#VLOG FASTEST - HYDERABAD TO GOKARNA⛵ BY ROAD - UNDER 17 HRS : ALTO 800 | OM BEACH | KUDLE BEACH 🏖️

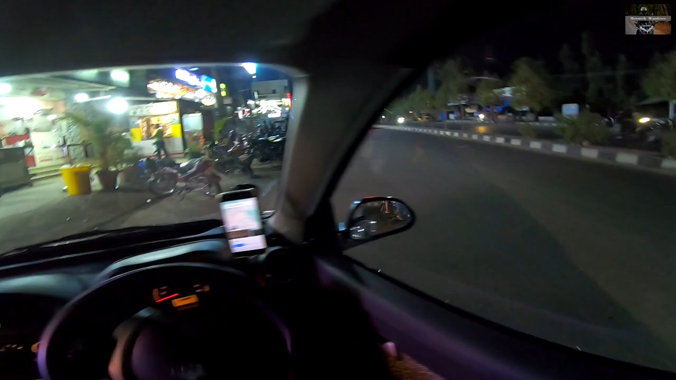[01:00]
Alright guys, off we go. And we just started after fueling up and withdrawing some cash,
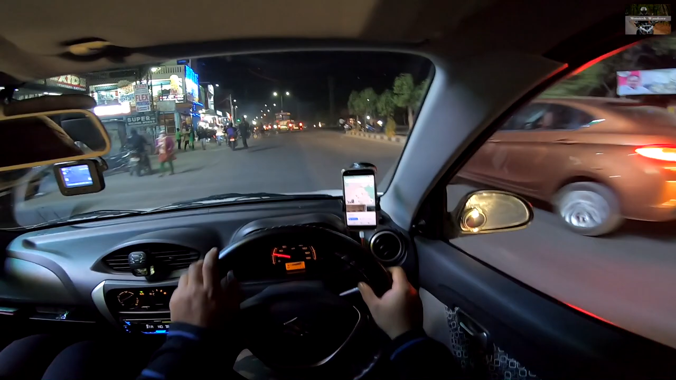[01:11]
and I'm going to head towards the outer ring road, which will lead me to the Mumbai highway. So Hyderabad to Mumbai highway, and then from Mumbai highway I will take a left turn towards Gulbarga, and I'm gonna try this route for the very first time. So let's see how it goes. The time is 7:27. Pretty late, we're gonna be late tomorrow, but yeah.
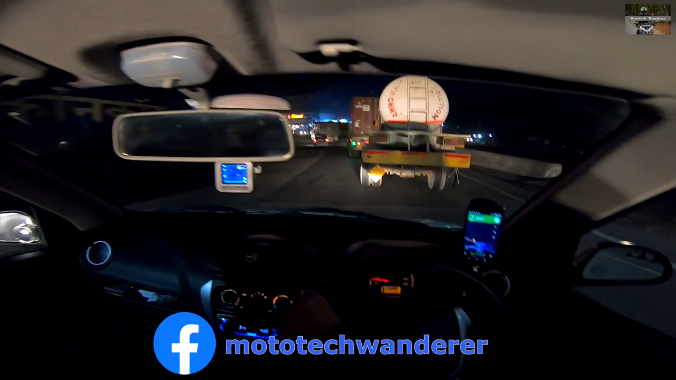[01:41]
Alright guys, so we just got down from the outer ring road and we are on the Mumbai highway now,
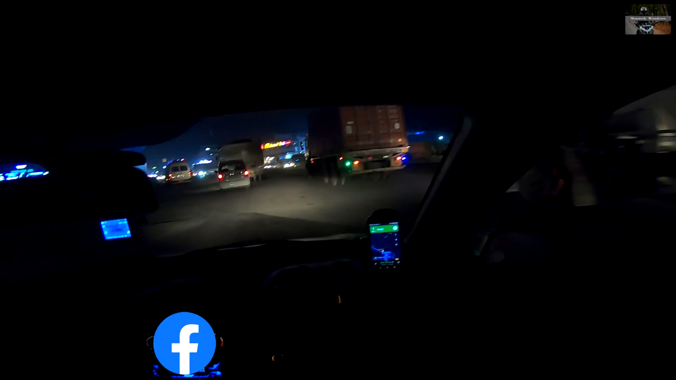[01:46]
and the distance shown on the map is 187 kilometers, and it says 3 hours 17 minutes for that.
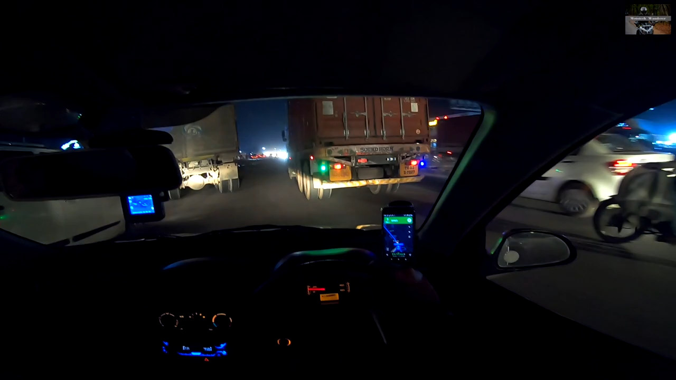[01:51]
And I will just recheck once if the map that's being shown is correct. I just don't want to get into any state highways to take a shortcut. I would rather prefer the NH. So yeah, so far so good. This place would be a little bit of hustle bustle. This is the main junction from where the outer ring road starts near Patancheru. So yeah, so far so good. Let's keep going.
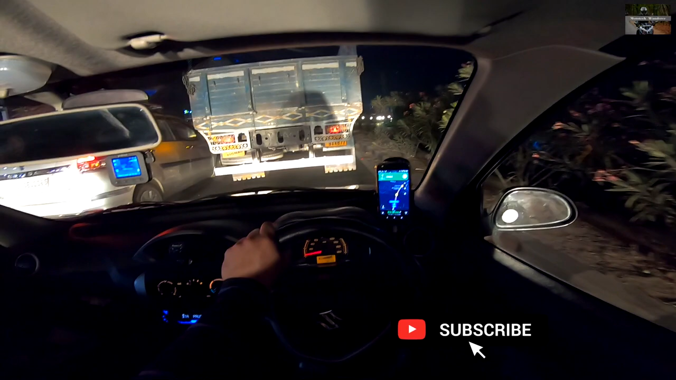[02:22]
Well, it has been about 5 minutes that we are stuck in this traffic. Not really sure what has happened, but to me it appears to be an accident probably, because I see a rushing police van, and even the map shows this area to be traffic congested. Okay, there's an accident. Dekho na tumhi, huh? It's probably something serious.
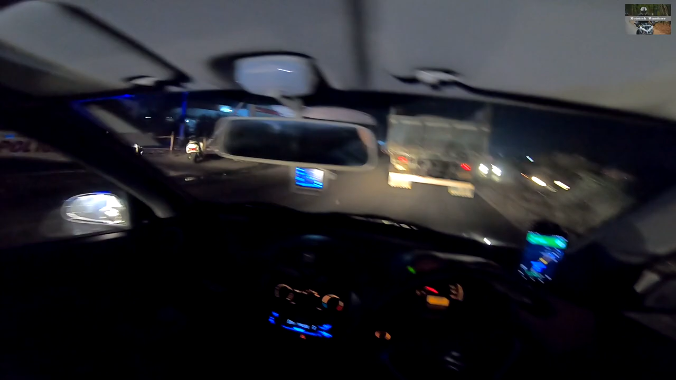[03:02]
Alright, according to the milestone, we are inside Karnataka. I suppose the road that goes right leads towards Bidar.
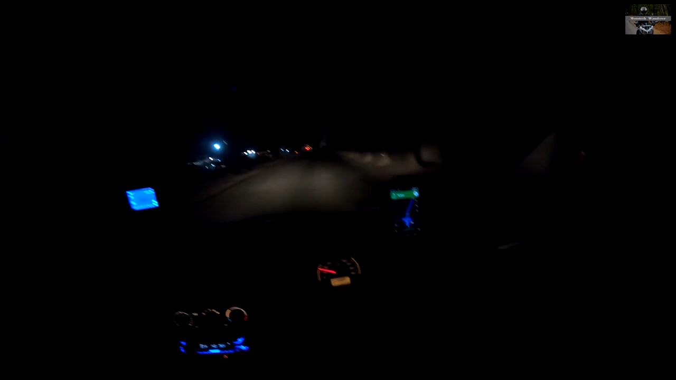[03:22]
That's one of the roads that leads towards Bidar. There are multiple roads. And you can see the road conditions suddenly deteriorated. That's an expected behavior on all borders. Probably the bridge is still under construction. And we have 5.6 kilometers to be covered on this highway. That means till Humnabad.
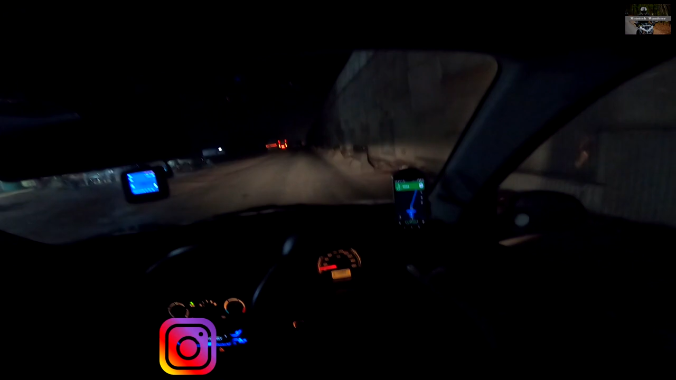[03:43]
Have covered 124 kilometers from home, and Gulbarga is another 98 kilometers. A lot of big potholes on these diversions.
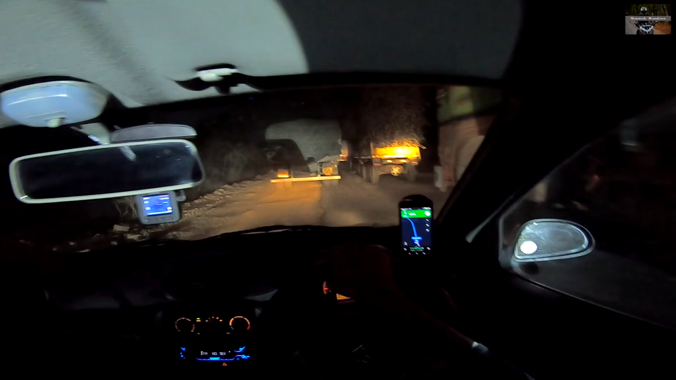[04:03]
What better can you expect from these diversions? A lot of dust, lack of visibility. That's a tractor blocking the road.
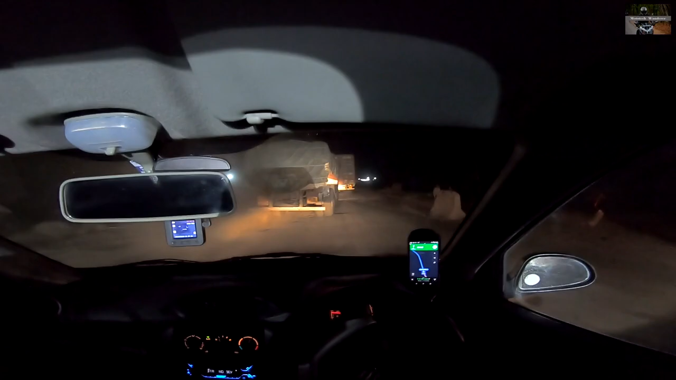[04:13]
And yeah, that is the broken roads. I pretty much can remember this was the kind of roads that we had about 7-8 years back. Now we are blessed with good highways, but there are still some stretches where it's broken, this being one of them.
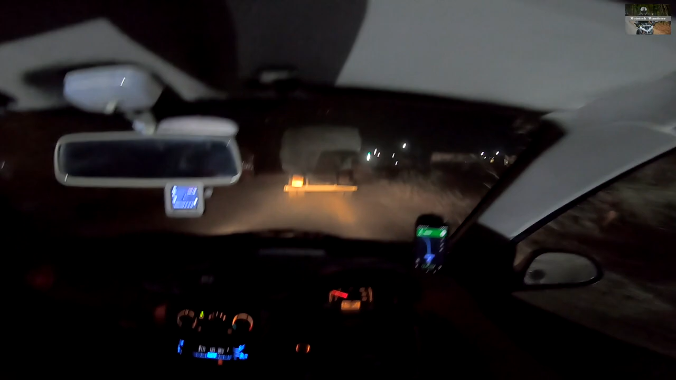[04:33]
Alright, so finally that place has come, Humnabad, and I'm taking a left. I have set the map for Hubli and it shows 390 kilometers from here. So here
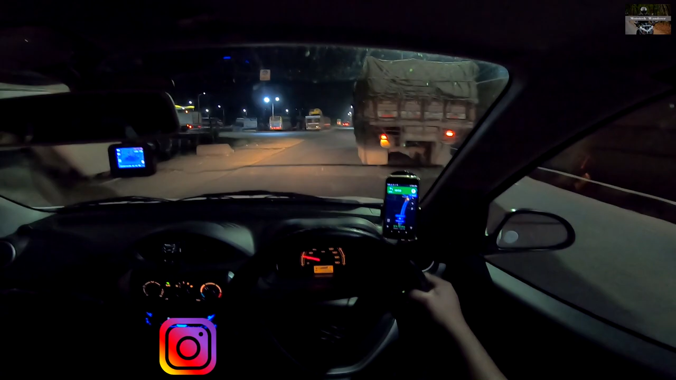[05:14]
So, just hoping that the roads would be decent, if not great. Lot of speed breakers right in the beginning of the road.
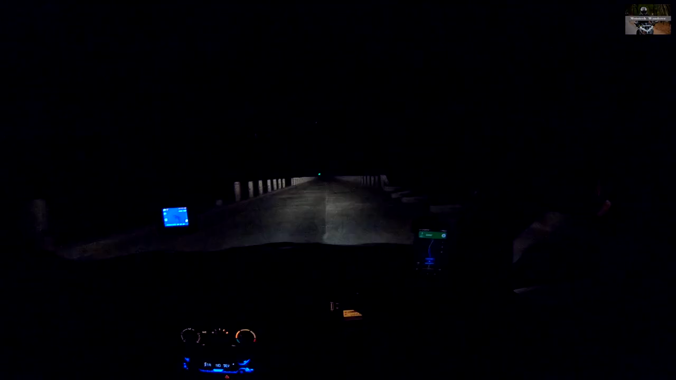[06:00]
Well, the road is pretty isolated and spooky. I was stopped by a random police guy and charged 20 bucks for no receipt at all. It was clearly a loot, but I did not want to create a fuss over there, so I moved on, and then there were around 3 to 4 more check posts where people tried to stop us. We did not obviously stop, we drove through. These are just money-making techniques probably, and the place doesn't feel very safe either.
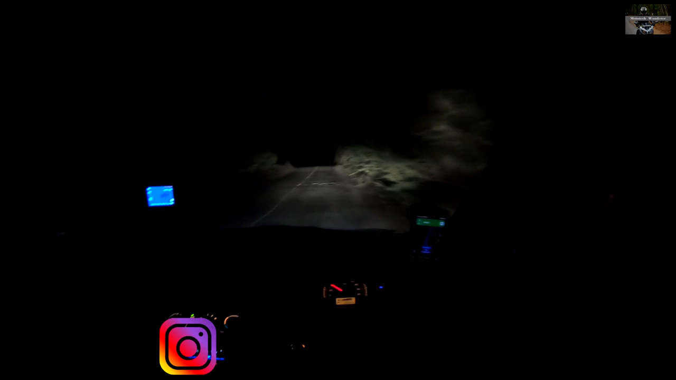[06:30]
The roads are again not that great, so just hope this particular stretch gets over ASAP.
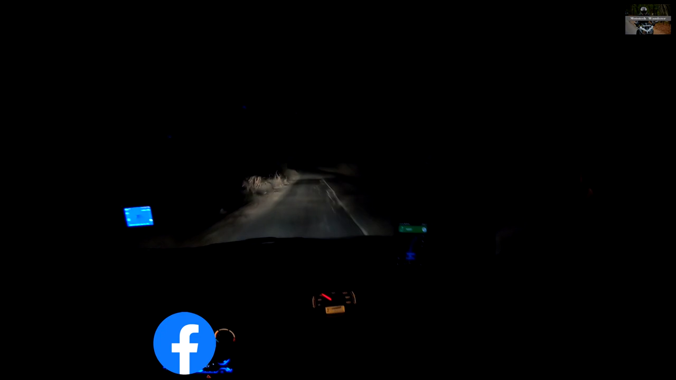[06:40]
It doesn't make me very confident driving on this stretch.